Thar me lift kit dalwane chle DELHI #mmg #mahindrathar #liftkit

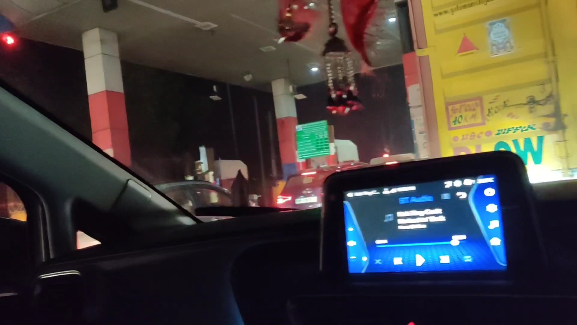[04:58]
भी साइड वाली लेन में है तो टॉल कट वाते हैं चलते हैं आग्ये को
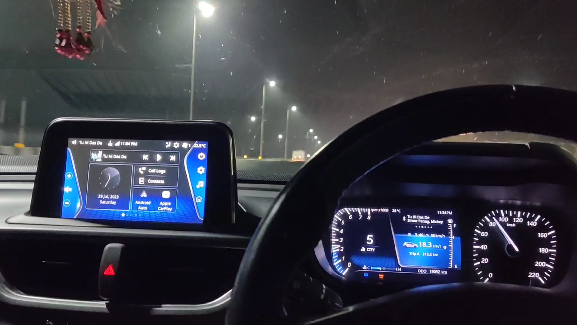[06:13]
गया है साटे ग्यारा अल्मोस्ट डिल्ली पहुंचने में अभी 45 तो 47 किलोमेटर रह रहे हैं तो भाई इस हाइवे की बढ़िया बना दिया है पहले यहां सटक हो रही थी इतनी गंदी इतनी पतली
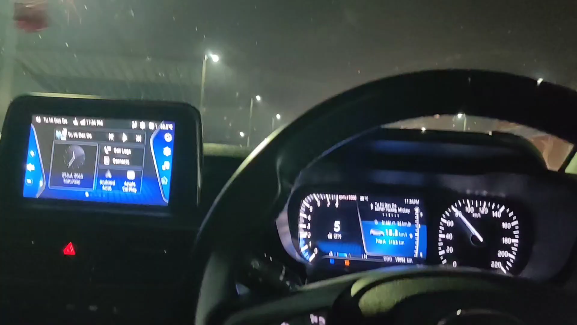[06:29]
हमें स्लिपरोट से जाना पड़ा था काफी सालों तक और अब फिलाल कह सकते हैं
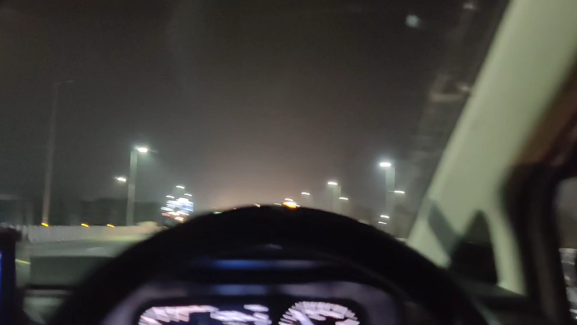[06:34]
बहुत बढ़िया सटक बनी एंट लेन फोलेन वान साइट फोलेन वान साइट एट लेन हो गया क्या मस्त हाई� यहां स्पीड लिमिट लिकी नशीन अब बेगी है हम भी लिमिट में चल रहे हैं तो रात को यार वैसे कुछ
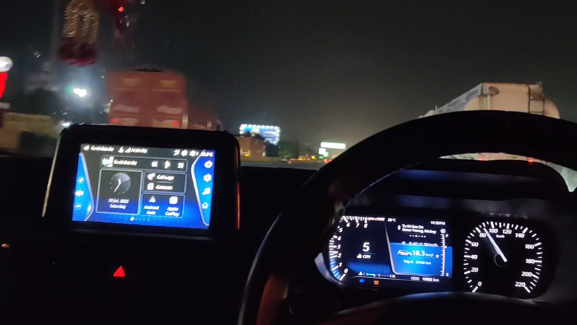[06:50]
खास दिखाने को था नहीं जहां जहां मैं रुक रहा हूं बीच विच में आपको दोड़ा बताता जा रहा हूं क्योंकि अंधेरा दिखाने से बैटर है कि में � चीज है वही मैं आपको दिखा हूं तो दिल्ली 27 दिखा रहा है इस बोड़
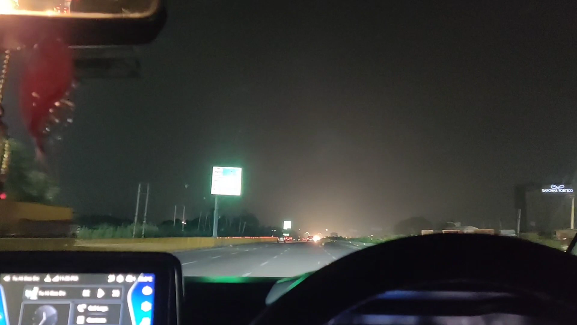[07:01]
पे अभी आपको दिखने ही रहा होगा हाई वी में जस्ट मिकास तो चलो दिल्ली के अंदर से फिर हमें जाना है नौइडा वहां पर हमने होटल बुक कर लिया है तो पहुंचते हैं होटल